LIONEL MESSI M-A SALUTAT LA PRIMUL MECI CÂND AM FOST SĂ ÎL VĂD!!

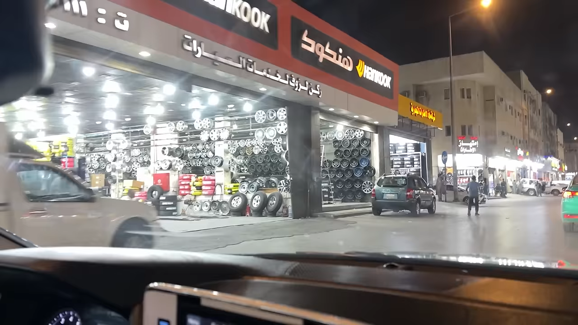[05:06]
Eu nu credeam așa ceva. Mamă, acum să ne uităm după mașini. Băi, ești nebun? Deci aici suntem Aici suntem într-o zonă de suburbie, nu știu cum am ajuns aici.